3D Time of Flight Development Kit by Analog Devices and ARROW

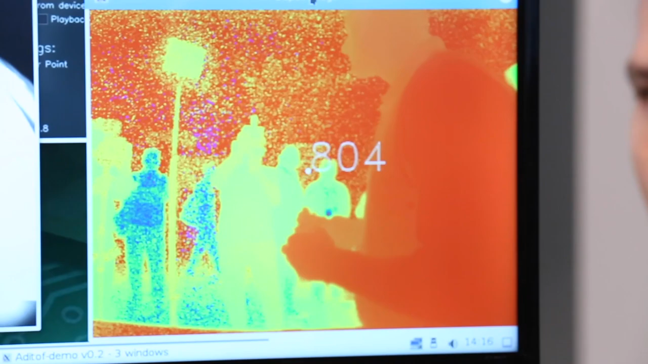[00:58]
and Linux are available online and allow the user to quickly begin capturing time-of-flight depth imaging data. Analog device engineers have also created wrappers for MATLAB, Python,